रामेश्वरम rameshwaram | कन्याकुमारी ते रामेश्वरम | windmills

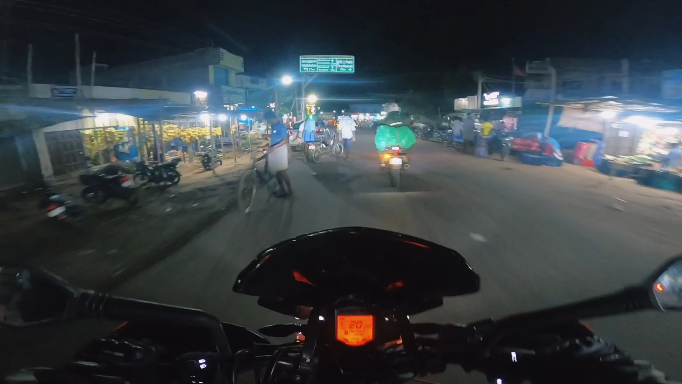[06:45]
मित्रांनो हा बघा वरती लिहिले रामेश्वरम 152 किलोमीटर.
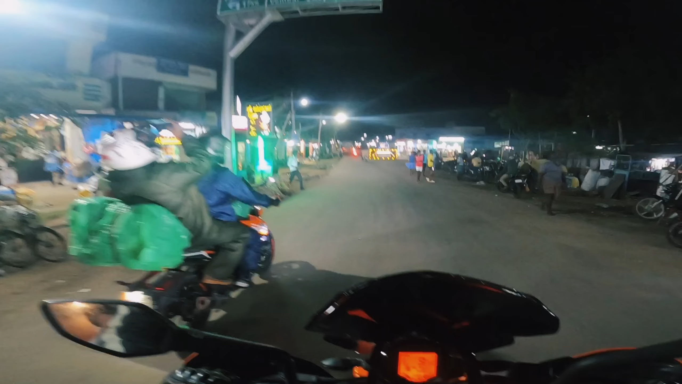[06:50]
अशी मध्ये मध्येच गावं येतात त्यामुळे थोडं बरं वाटतं, एक ब्रेक मिळतो आपल्या डोळ्यांना की नुसतं सामसम रस्ते बघण्यापेक्षा हे मध्ये मध्ये गावं आलेली बरं असतात,
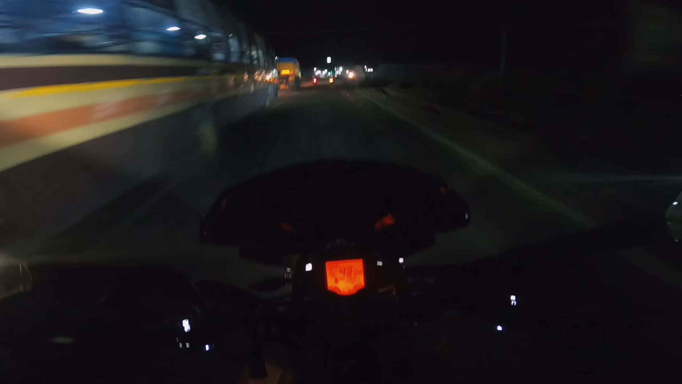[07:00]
कारण रात्रीची वेळ आहे. तर मित्रांनो इथे एक ब्रेक घेतलेला, एक थंडा पिला, चार्ज पिला आणि इथून आता निघतोय
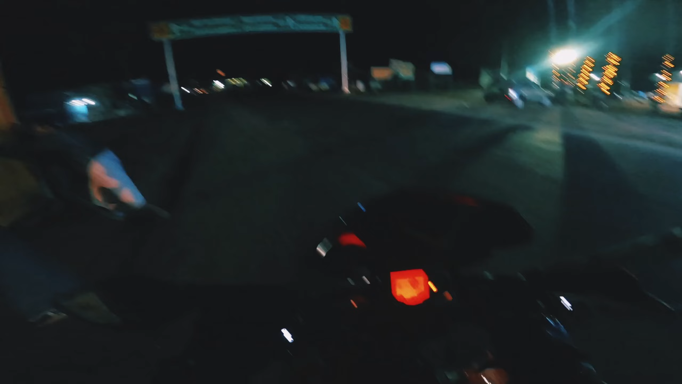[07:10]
धनुष्यकोडीला, सॉरी धनुष्य नाही रामेश्वरम. रामेश्वरम इथून हे बघा लिहिलेलं आहे 49 किलोमीटर आहे आणि धनुष्यकोडी 68 किलोमीटर आहे.
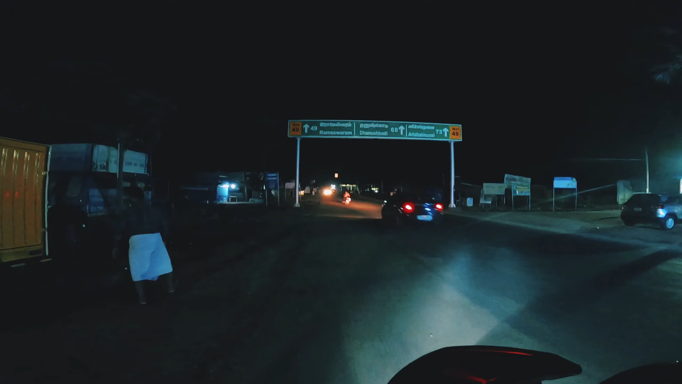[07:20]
सो रामेश्वरममध्ये जाऊन आम्ही आता स्टे करू.